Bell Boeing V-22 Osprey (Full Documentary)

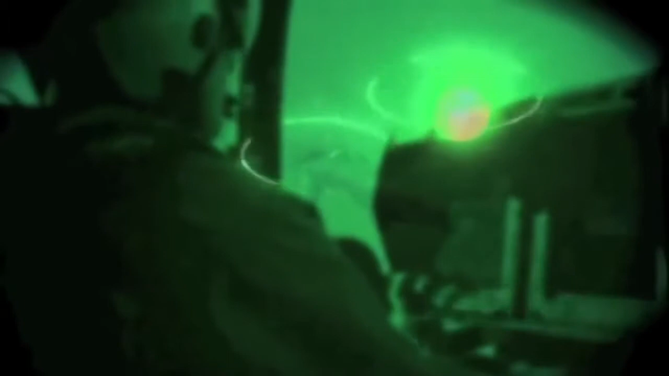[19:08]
Rock was flying in formation in one of four Ospreys, waiting to go into a landing zone. One section was going in to put some Marines in, while the second section was holding, because we were going in to help with the extract.
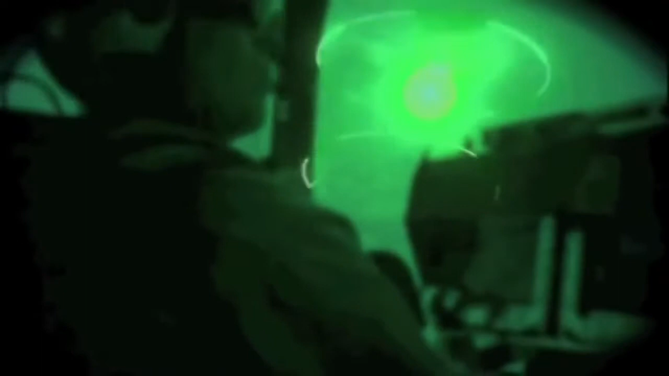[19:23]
From a couple of miles back, Rock saw everything start to go wrong. You could absolutely see what was going on. We got a little side view mirror in the cockpit. And the first thing I saw was a reflected flash of that.
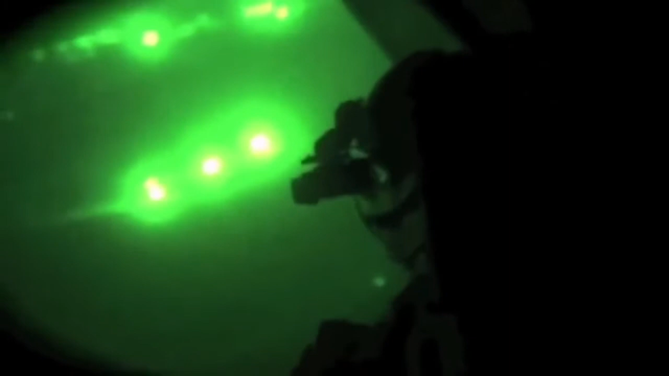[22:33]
DeBoer was in the lead chopper returning to base after dropping off troops when his helicopter came under attack from rocket-propelled grenades.
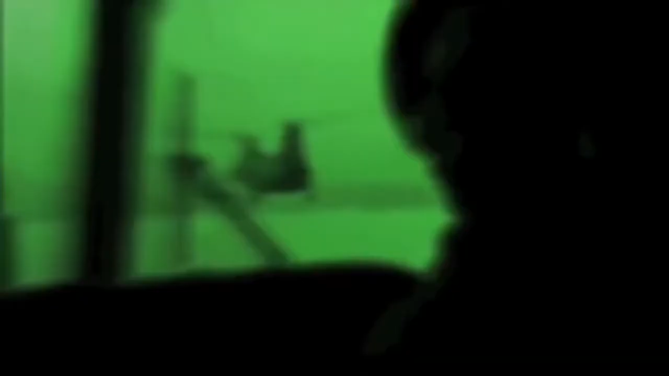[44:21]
The pilots decided to try to make it back on one engine, but then fire broke out in the back of the helicopter. We tried to put it out. We couldn't put it out. Meanwhile, the entire time, the fire's getting bigger and bigger and bigger.
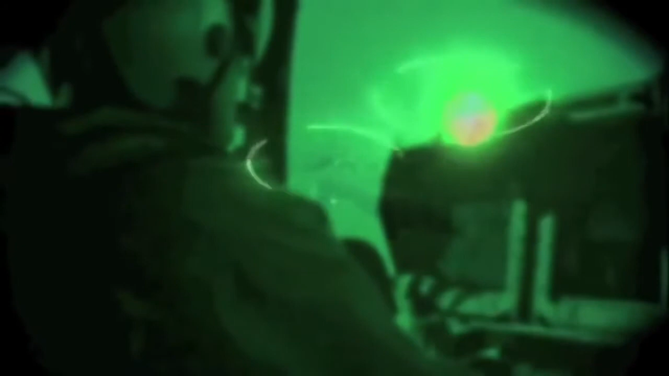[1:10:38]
One section was going in to put some Marines in, while the second section was holding, because we were going in to help with the extract.
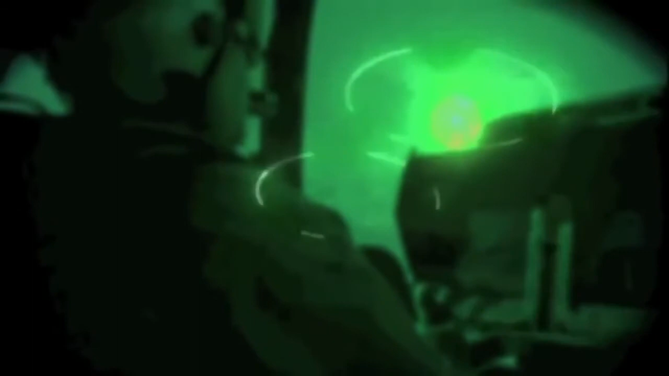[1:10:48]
You could absolutely see what was going on.
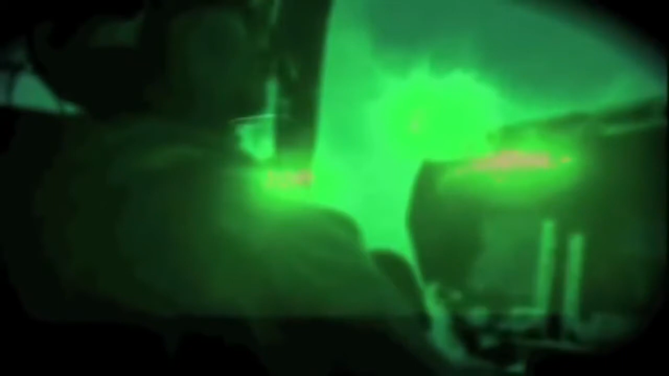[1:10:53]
We got a little side view mirror in the cockpit. And the first thing I saw was a reflected flash of that.